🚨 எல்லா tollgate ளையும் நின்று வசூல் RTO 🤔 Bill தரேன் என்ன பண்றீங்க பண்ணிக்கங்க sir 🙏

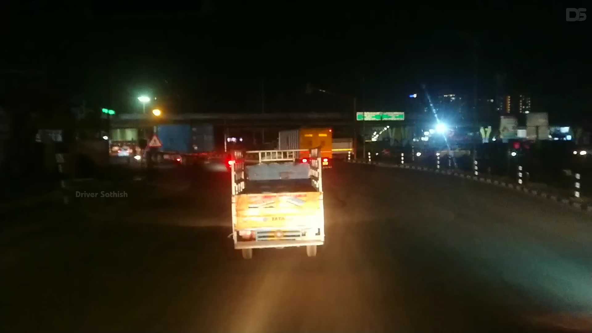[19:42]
மாதாவரம் ரவுண்டான் அவன்டமக்கலே அந்த செய்டு போல என்னிகி மீஞ்சிருபைபா சொய்யப் போல மாதாவரம் வெளிய வந்து ரடில் சொய்ய வந்து என்னாது பயங்கரை ட்ராபிக்கில் இருக்கும் அந்த ரொடு வேறுசியihuous
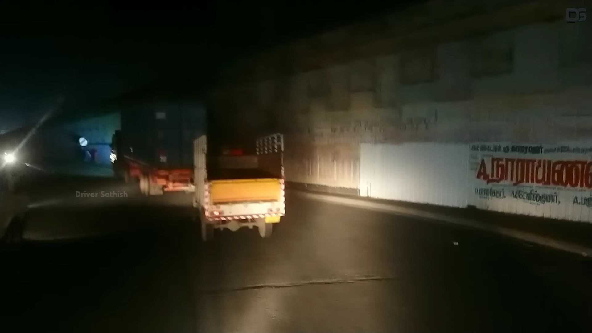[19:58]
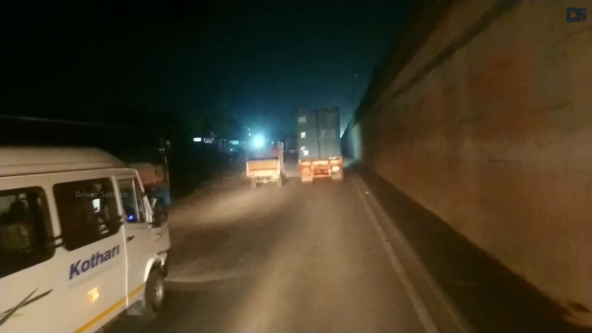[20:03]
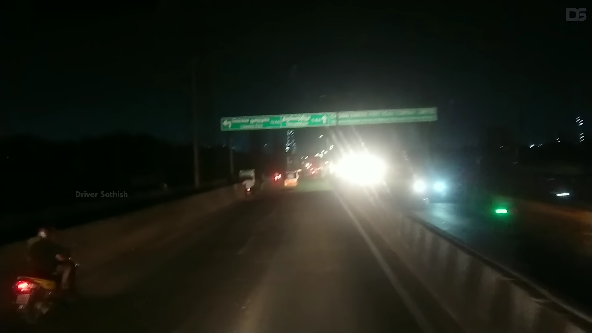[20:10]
சென்னை ட்ராம் முகம் 13 கிலமெட்ட்டி ஹாா நான் அதாத்துக்கு merchants்கும் நான் கிலமெட்டியும் கிலமெட்டி விஷியில்ல Ignatas போல் செய்யம் நாக்கிறாக மிட்ση hust curling頭
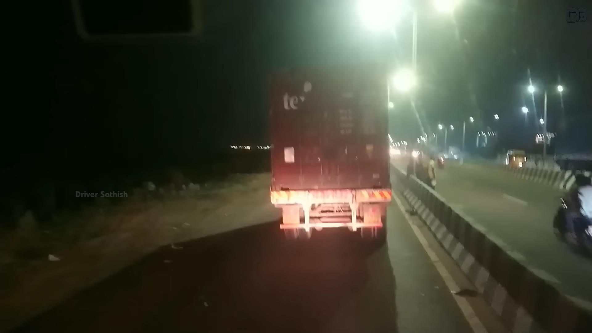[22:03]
கடல் கரைச் சாலை வந்து திரும்பி விட்டேன் மக்களே ட்ராபிக் ஜாம் வந்து நின்னதிலந்து வெரிக்கு மோன்றமணி நேராய் இருக்கு இங்க வந்து திரும்பு